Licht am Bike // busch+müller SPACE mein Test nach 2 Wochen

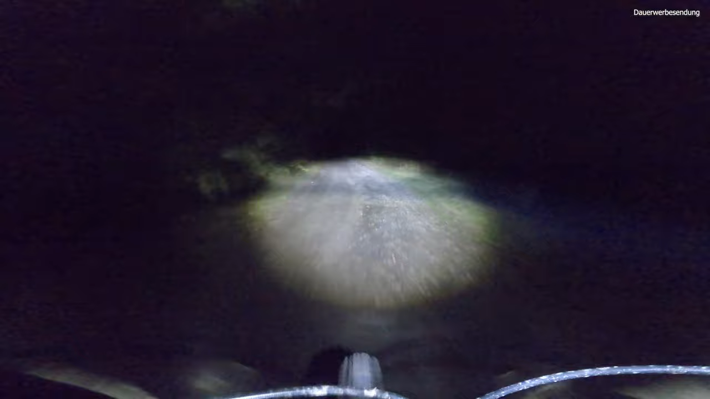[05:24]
Er ist ein klein bisschen enger als bei der Supernova, also wenn ihr schon mal die gewohnt seid, dann ist er ein klein bisschen enger und vorne vor allem ein klein bisschen weniger. Soll aber da keinerlei negativ leicht sein, ihr jammern auch auf hohem Niveau. Und dann, wenn wir dann ein klein bisschen reingehen in die Ferne, also damit komme ich mit der Lampe erstmal super gut klar. Natürlich hat sie kein Fernlicht, darf ich dann auch nicht ganz vergleichen mit einer anderen Fernlichtbesitzenden Lampe. Aber da dafür wirklich cool. Ich sehe so in die Entfernung von circa, ja was sind es, 30, 40 Meter problemlos.
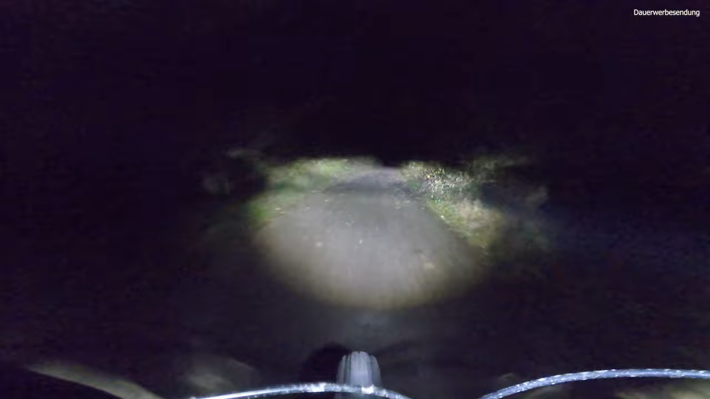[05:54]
Ich kann nicht gerade durch den Wald heizen, aber ich kann vernünftig fahren.
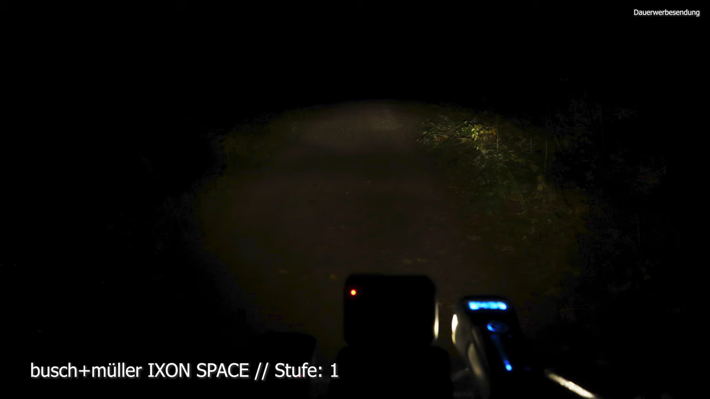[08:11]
Ich habe die Bilder auch dementsprechend von der Helligkeit angepasst, so wie ich es auch wirklich heute Morgen empfunden habe, wo ich die Bilder gemacht habe.
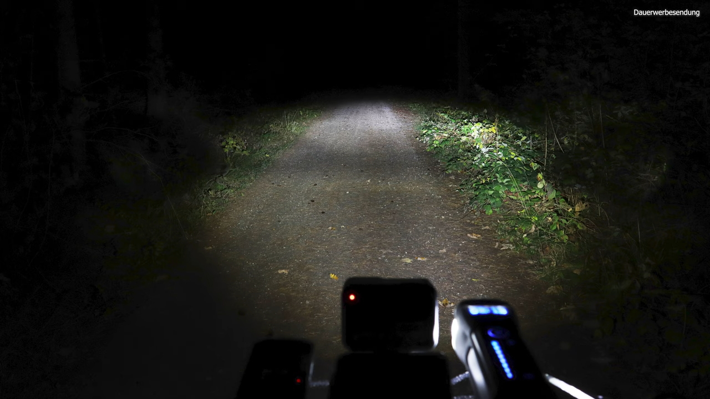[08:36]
Also ihr seht, für mich ist vom Prinzip diese Regelung ja ganz cool, dass ich auch eine Lampe habe, wo ich nur quasi ein Licht am Tag anmachen kann, dass ihr auch vernünftig im Straßenvergiss sehen werdet.
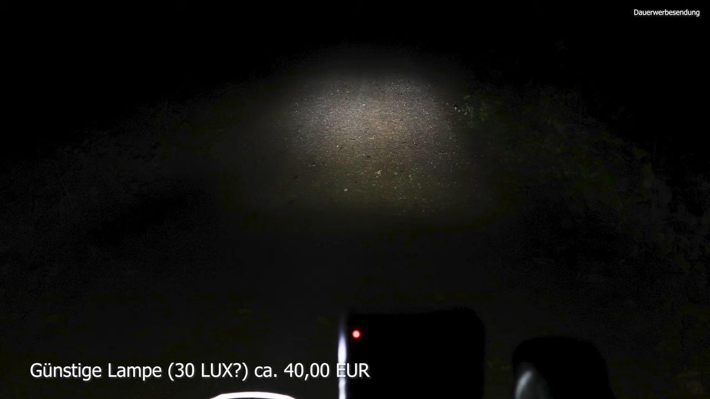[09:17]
Dann schalten wir mal die Busch & Müller Space ein. Oder weißt du auch das Bild mal aus? Also das sind Welten, also mit dieser Lampe durfte ich definitiv, das ist gar kein Problem, mit der kann man definitiv gut fahren. Und dann schalten wir nochmal geschwind, um den Vergleich einfach zu haben aufs Bild von der Supernova, die ich im normalen Leben fahre.